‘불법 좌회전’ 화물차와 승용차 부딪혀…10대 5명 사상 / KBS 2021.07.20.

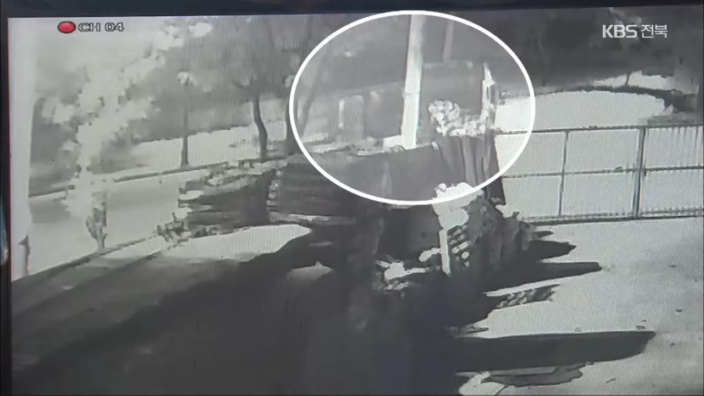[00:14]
차량 통행이 드문 새벽 시간 전주의 한 도로. 화물차가 좌회전하는 순간 갑자기 승용차가 들이받습니다.
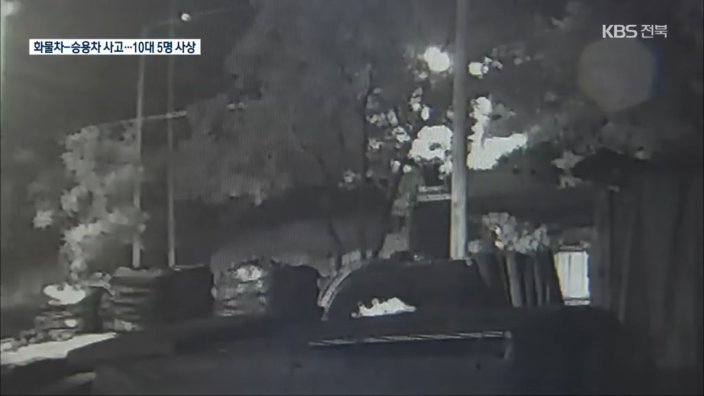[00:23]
전주의 한 지하차도 인근 도로에서 일어난 사고입니다.